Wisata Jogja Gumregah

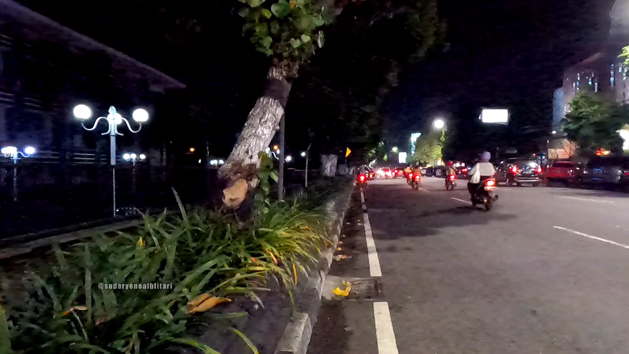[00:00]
Ya, assalamualaikum warahmatullahi wabarakatuh. Salam sejahtera bagi kita semuanya. Nah, ini adalah jalan-jalan saya yang kami lakukan malam minggu 29 Mei 2021. Ya, saya mulai dari Jalan Solo menuju Monumen Tugu Yogyakarta.
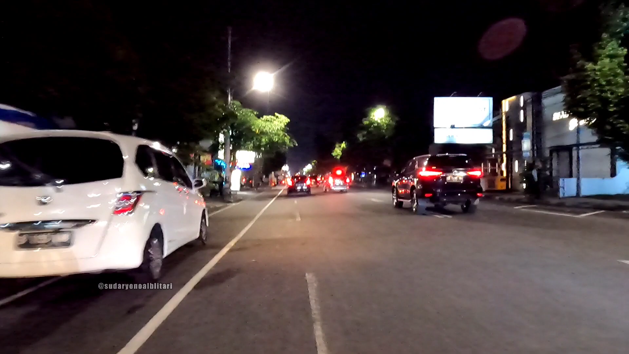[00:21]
Ya, malam itu cukup ramai dengan banyaknya wisatawan dari berbagai daerah
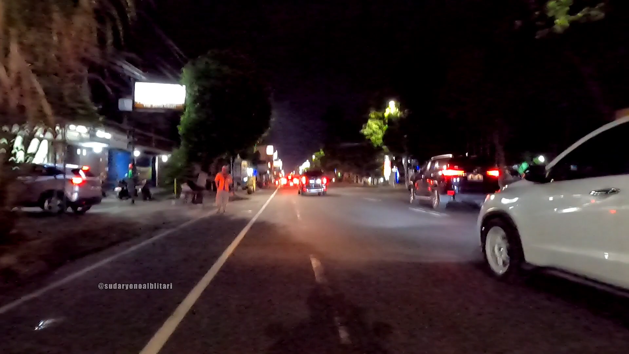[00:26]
yang berwisata di Monumen Tugu, sekedar foto atau sekedar jalan-jalan di
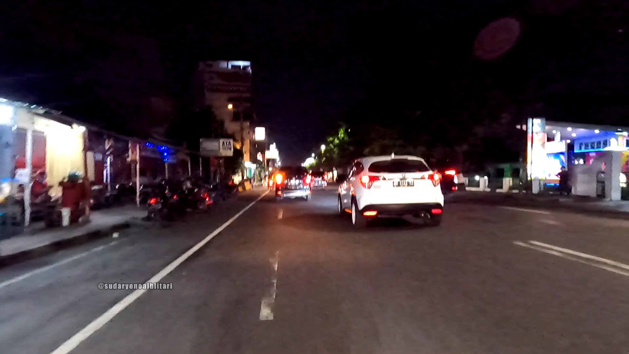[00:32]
Monumen Tugu Kota Yogyakarta. Ya, saya sengaja menggunakan kamera terbaru yang baru saya beli, GoPro Hero 9 ya, untuk tes ya, tes kamera baru ya. Ternyata juga lumayan bagus untuk mengabadikan ya jalan-jalan saya malam itu.